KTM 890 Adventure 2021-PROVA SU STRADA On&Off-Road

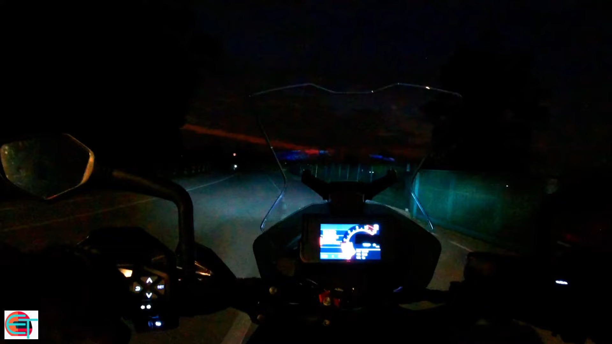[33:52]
Bene amici ora che sono calate le tenebre ed è giunto l'oscurità effettuiamo il test per valutare il reparto luci di questa KTM 890. A parte gli scherzi appunto adesso che è buio valutiamo un po' il faro di questa motocicletta direi che per quel che riguarda l'abbagliante è una illuminazione davvero davvero efficace
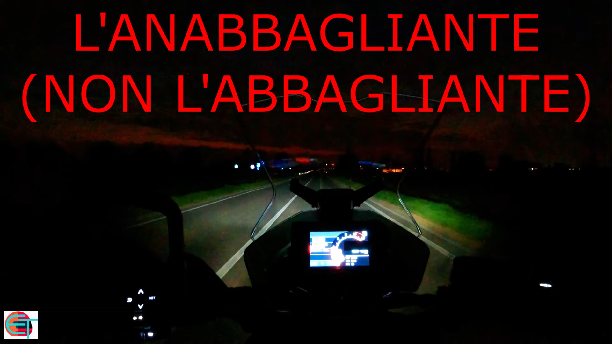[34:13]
ragazzi forse una delle migliori che ho avuto modo di provare ultimamente. Il fascio luminoso è piuttosto esteso ben illuminata la nostra carreggiata e anche quella del senso opposto e sono molto ben illuminati anche i cartelli stradali come vedete come potete notare vedete che i cartelli laterali alla strada sono davvero ben ben illuminati quindi molto efficace da questo punto di vista
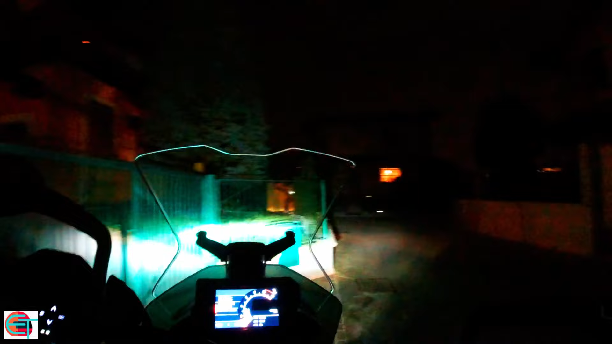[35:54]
questo punto di vista è uno dei migliori che ho avuto modo di provare sia per diciamo l'intensità